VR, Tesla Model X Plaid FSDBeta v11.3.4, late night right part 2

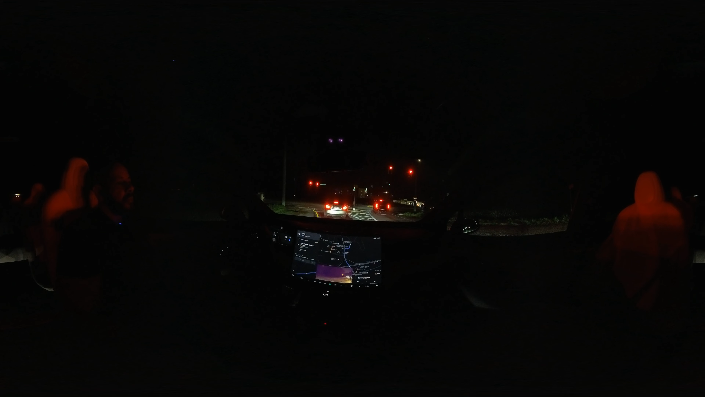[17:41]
our exit is in half a mile. We need to make a decision here. Okay, now. Just in time.